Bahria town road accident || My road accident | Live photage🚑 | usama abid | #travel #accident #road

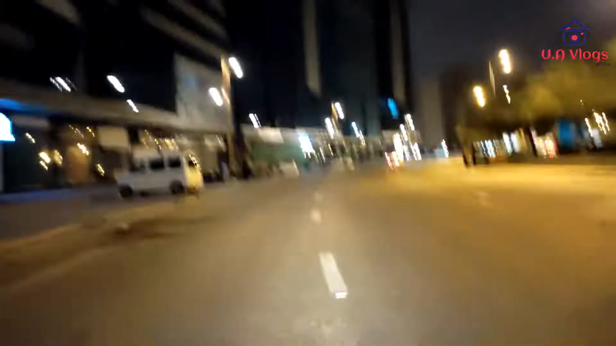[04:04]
आवाज़ सही नहीं आ रही होगी, तो मैंने माइक अपना कॉलर पे लगा दिया है। यार ये कैमरा क्यों नहीं फिट हो रहा है सही? देखो यार कितना अच्छा व्यू है, कपूर सुकून। आप कहोगे यार ये अपना कराची है।